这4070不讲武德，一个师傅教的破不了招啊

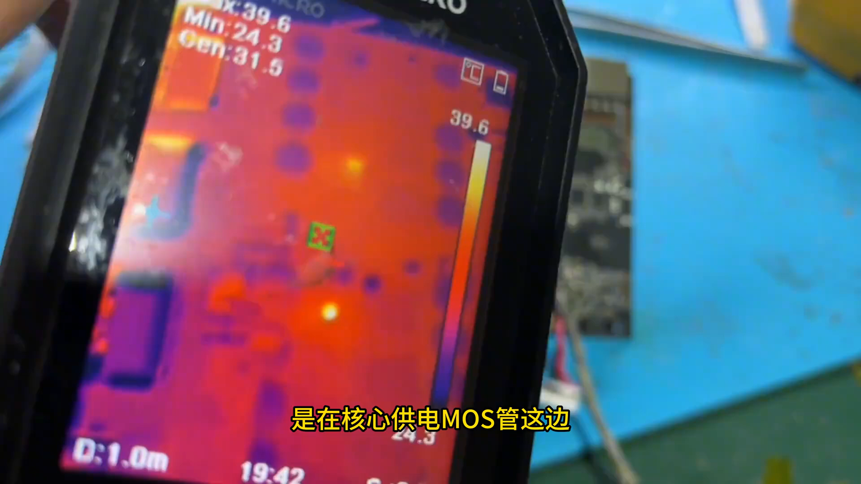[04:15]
是在核心供电莫视馆这边有两个发热点